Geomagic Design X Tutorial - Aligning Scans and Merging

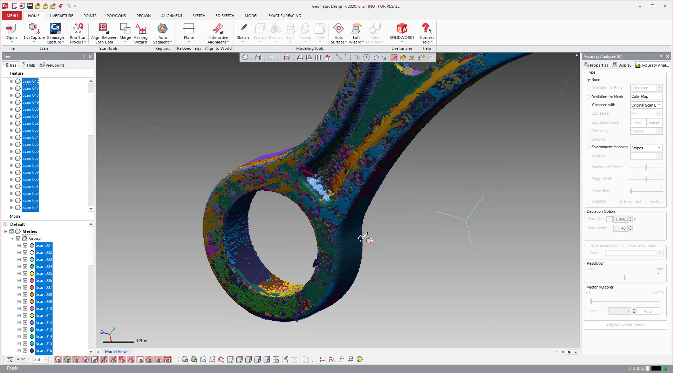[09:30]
Come back here. And then there's another area. So click on it. That's 46 again.
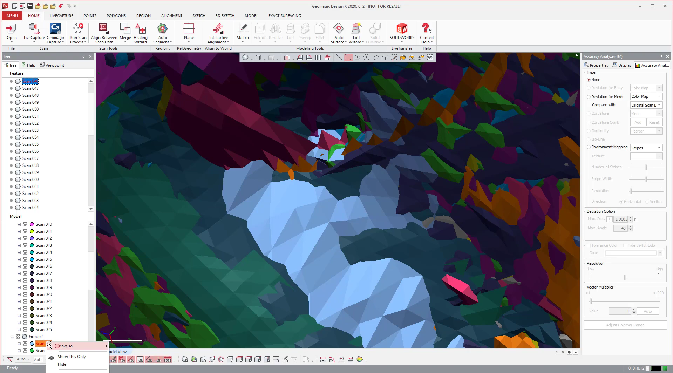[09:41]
So I should have looked at it a little closer when I was in there. But, yeah, so it didn't. This is one of those areas where you're like, I. You can't tell just by looking at it as an individual scan. That that area really is not accurate.
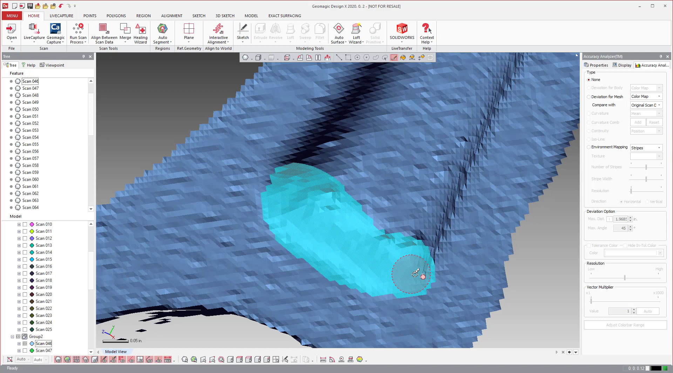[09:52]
Something happened to the scan. So I could, again, I could always delete everything on the scan.
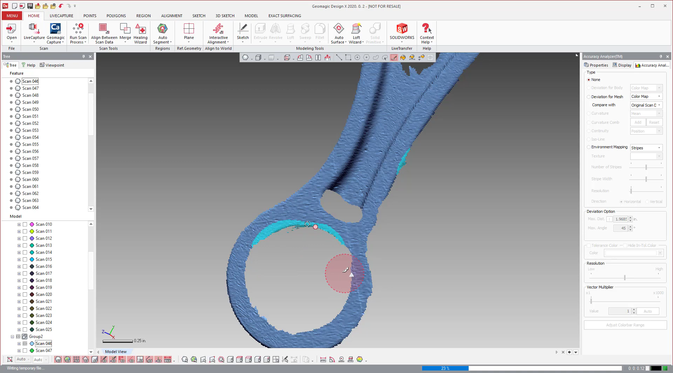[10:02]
Or just get real aggressive with my cropping. And I just kind of give it a once over. And I just look for anything.
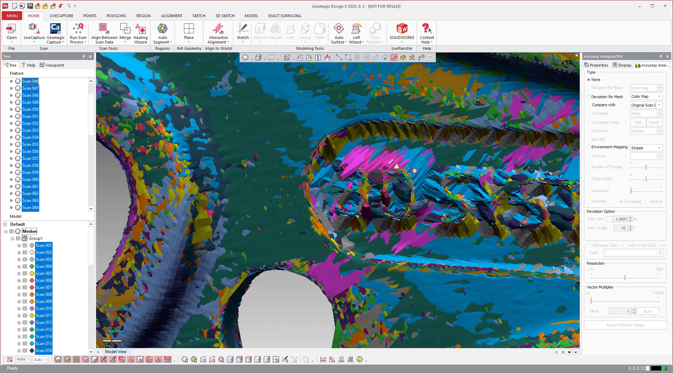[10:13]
Like, this text, I'm not going to worry too much about it anyway.
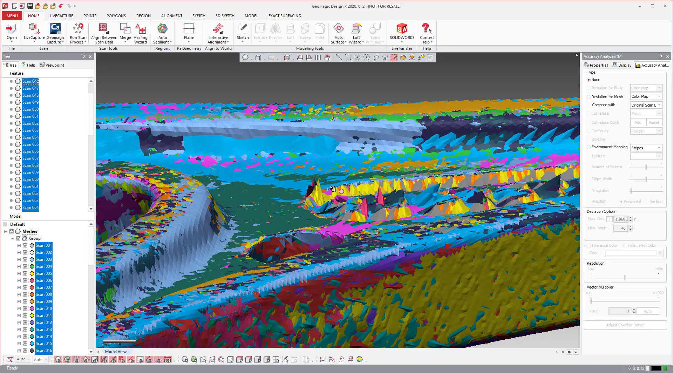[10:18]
But it depends on how much time I have. How much time I'll spend on fixing stuff manually.
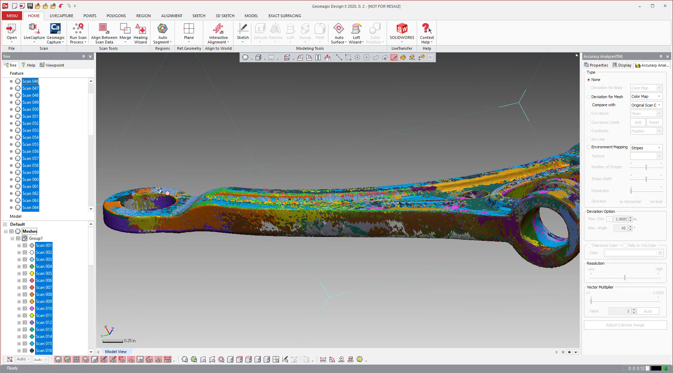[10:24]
But this, honestly, the software will do a pretty good job at merging these guys together. So, once I have it cleaned up, the next step is to go over to Merge.